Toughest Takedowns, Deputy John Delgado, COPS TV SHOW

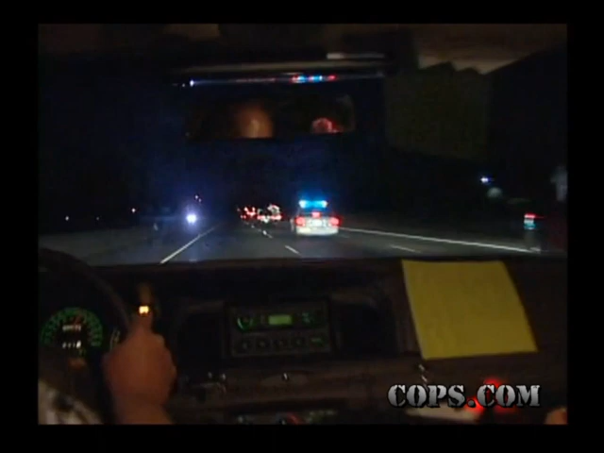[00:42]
He's probably going to exit up here. Continuing southbound passing. We're going to take the Steilacoom exit.